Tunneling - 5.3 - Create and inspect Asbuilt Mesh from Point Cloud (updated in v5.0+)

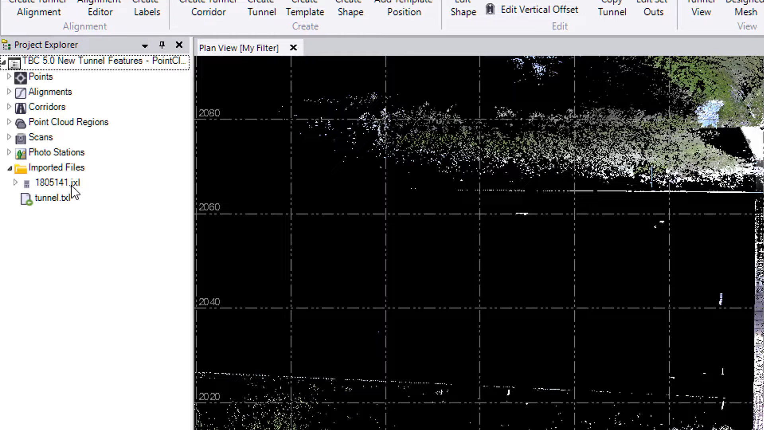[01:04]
The job file and the tunnel design are imported already into TBC 5.0. As you can see here, there is a GXL file from SX10 and a TXL file that contains a tunnel design. I have already created a point cloud region as I'm going to show it to you right now.
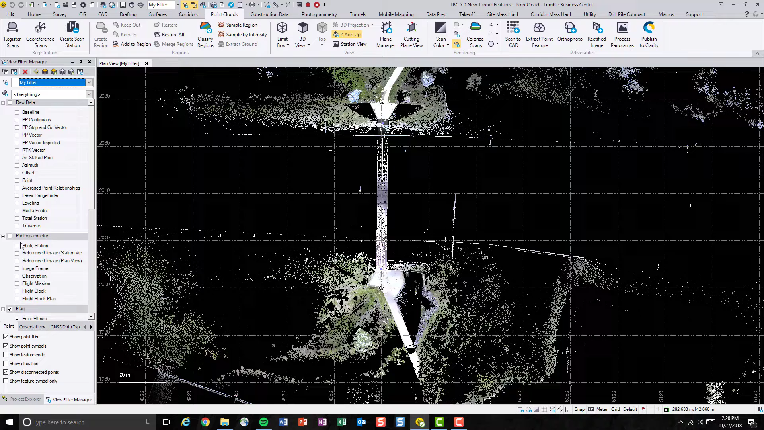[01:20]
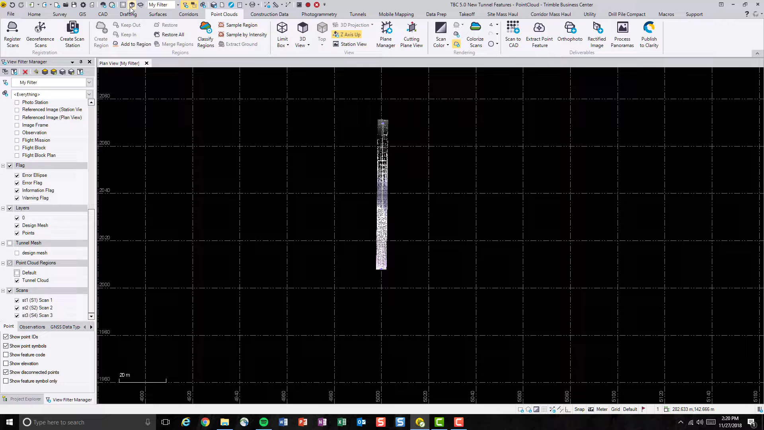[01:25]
That it only contains the tunnel itself as you can see.
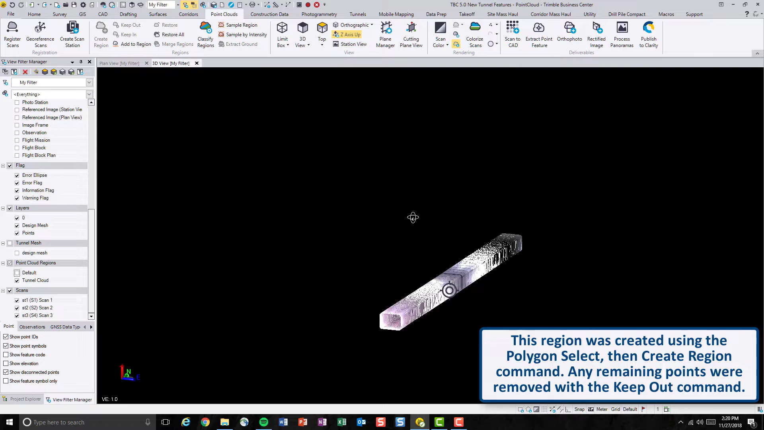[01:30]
This is a representation of the tunnel.
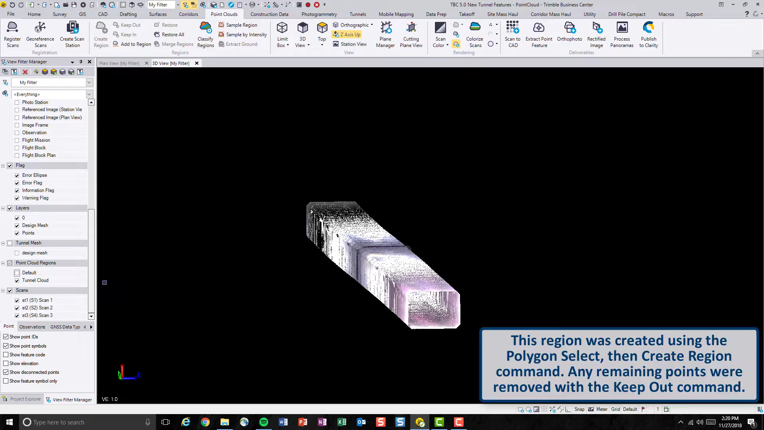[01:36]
And at the bottom of the tunnel,
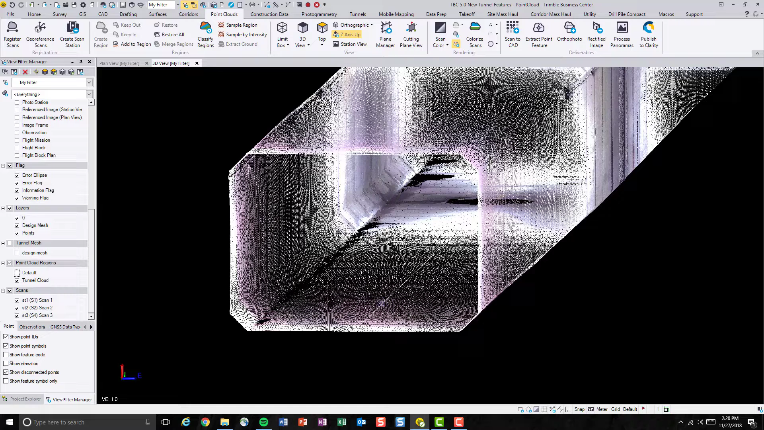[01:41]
I'm highlighting the alignment of this tunnel. In previous videos,
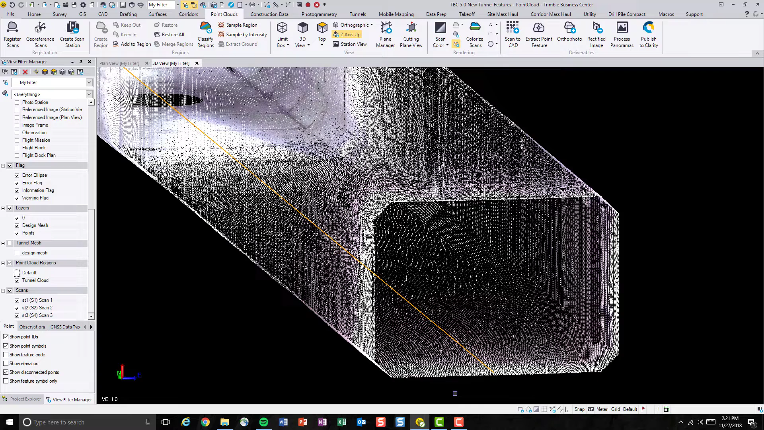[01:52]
you probably have seen how to create a design tunnel mesh, which is a representation of the tunnel design.
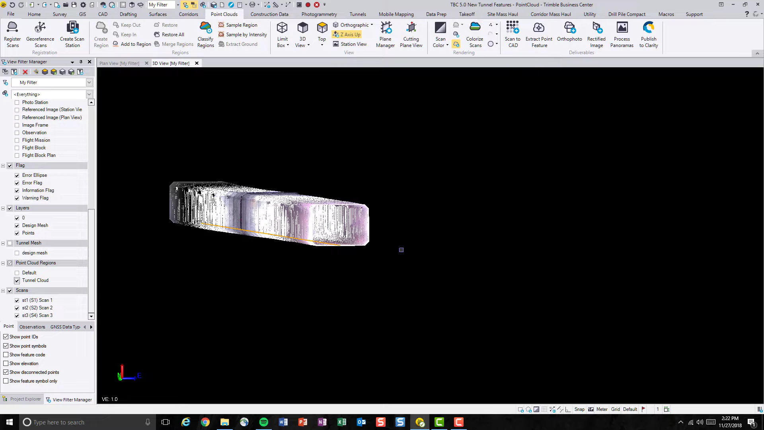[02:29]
So if we navigate to the tunnel tab and under the view group, we'll be able to find the icon for as-built tunnel mesh.
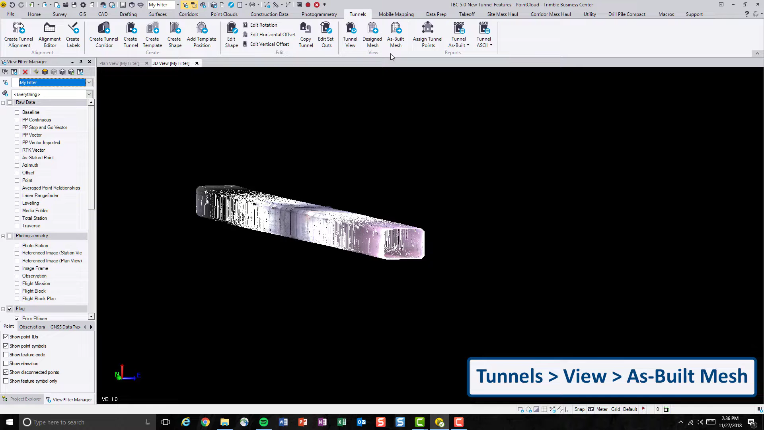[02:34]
In this command, we'll be prompt to enter some information of the as-built tunnel mesh. First of all, let's give it a name. Call it as-built. Or maybe as-built mesh.
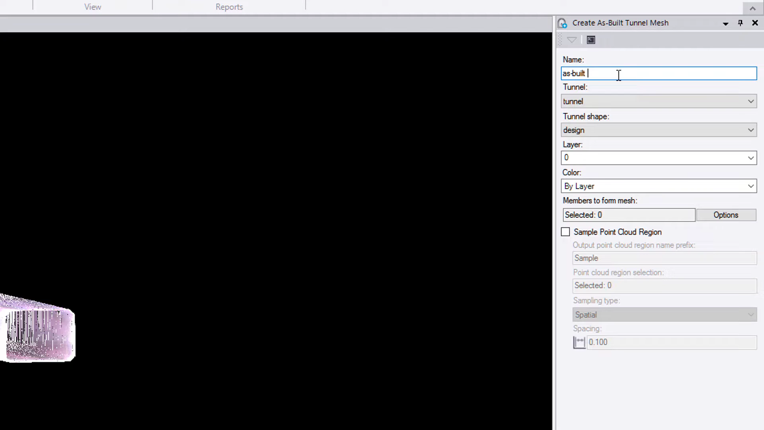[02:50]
This mesh will be based on the same tunnel, the same tunnel shape. And let's give it a different layer and call it as-built layer.
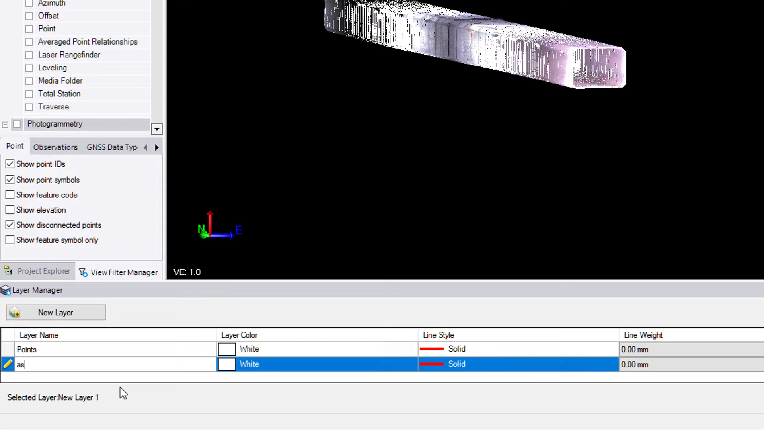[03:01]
Or as-built mesh. And let's assign it to a different color as well. And hit close.
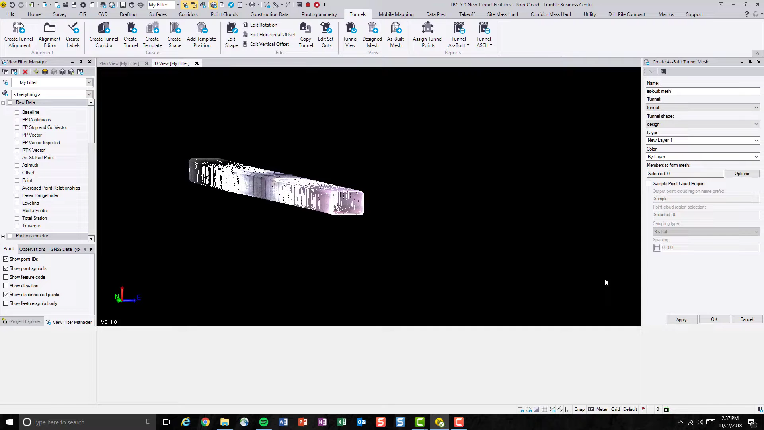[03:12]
Now we'll select the member to form the mesh.
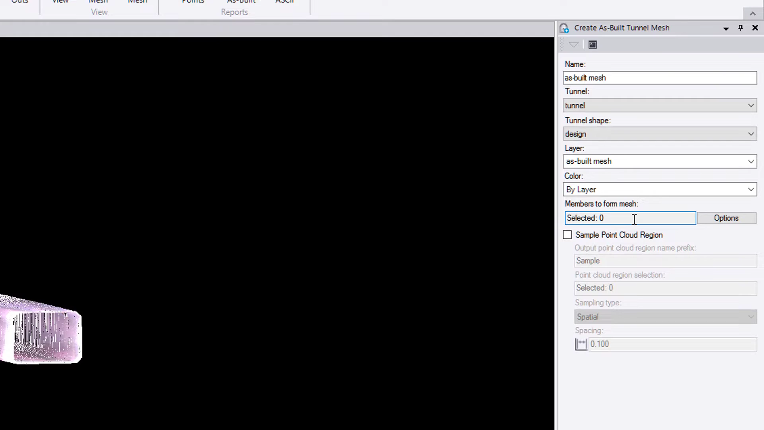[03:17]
So we're basically using the entire point cloud,
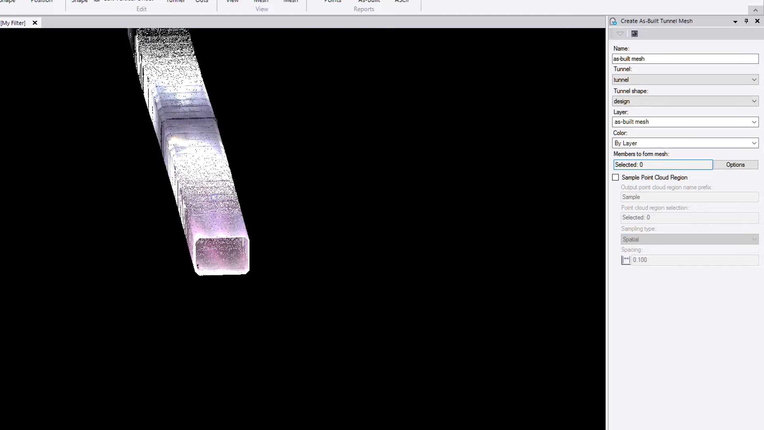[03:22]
or I should say the entire point cloud of the face of the tunnel as the member.
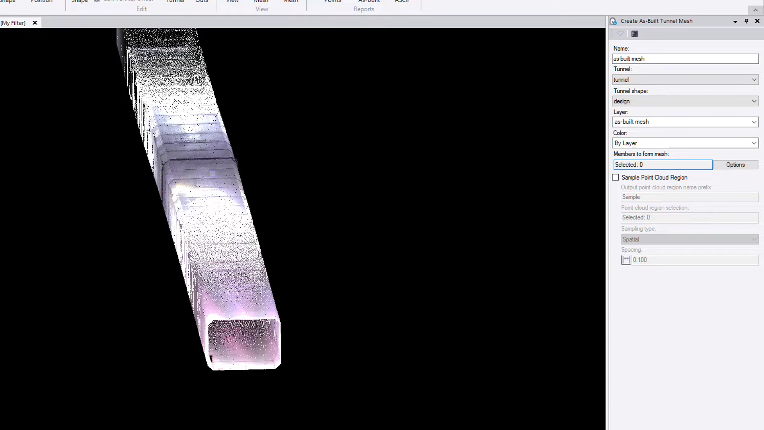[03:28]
So let's select that. After that, we'll be given a chance to sample down the point cloud. If you have a very dense point cloud like this one, you probably want to sample it down so that the processing time will get a little bit faster.
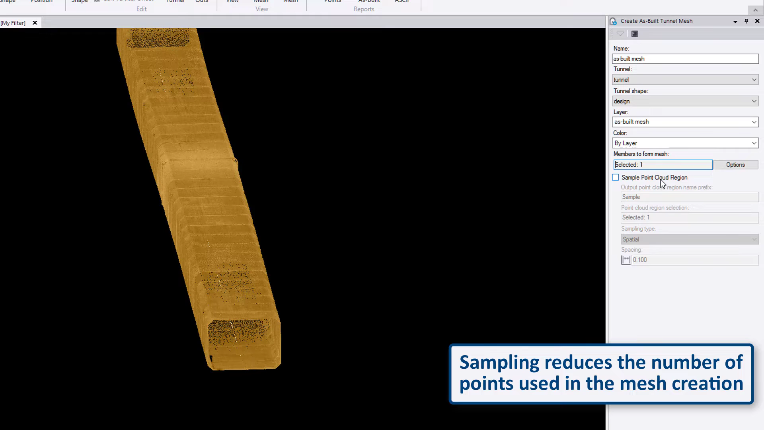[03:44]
However, the trade-off is that you will lose some details in your as-built tunnel mesh. This is totally up to you. If you have a high-spec computer that can run the calculation very fast, you are more than welcome to not sample down at all. But in this case, I will sample it down to, let's say,
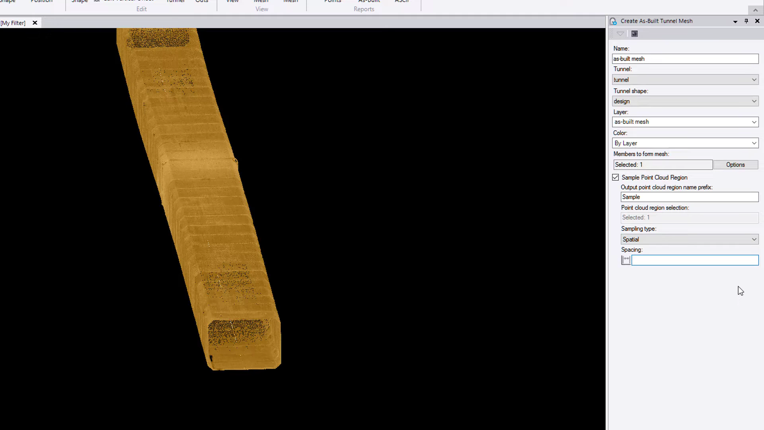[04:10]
0.2 meter spacing by spatially sampling. And let's hit OK or Apply.
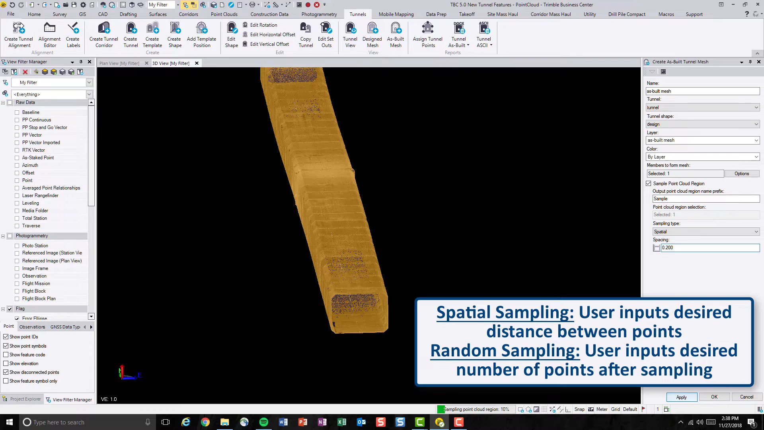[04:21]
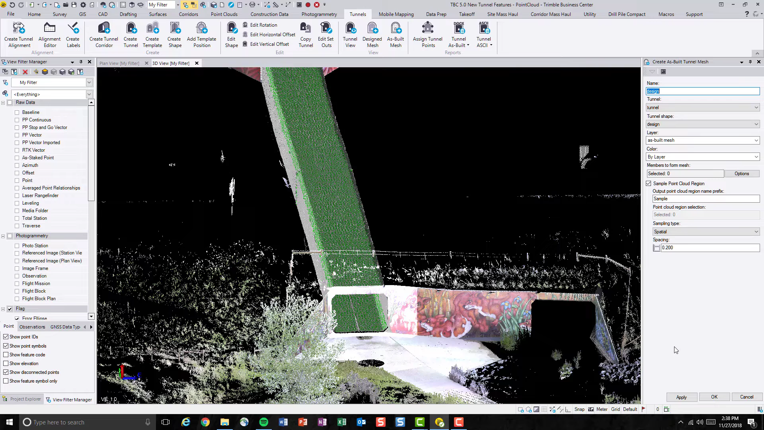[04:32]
As you can see, the as-built tunnel mesh is now generated. Let's get out of the command and also turn off the point clouds.
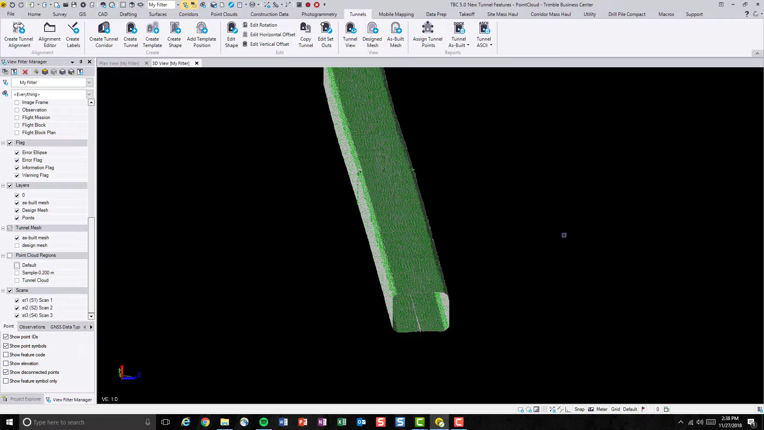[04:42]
We'll see a pretty nice little mesh here that represents the as-built tunnel.
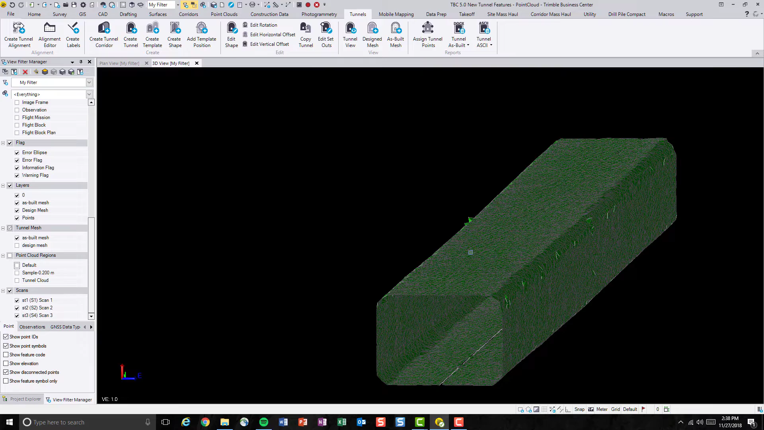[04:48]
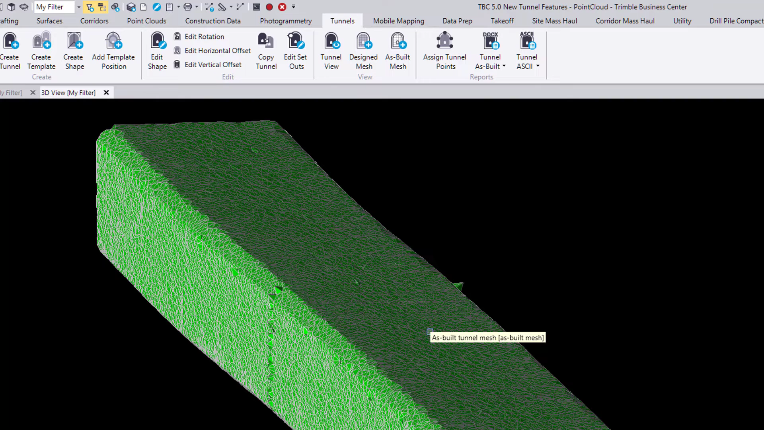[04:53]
To further inspect the tunnel, we'll be using the tunnel view command, which is located also in the view group.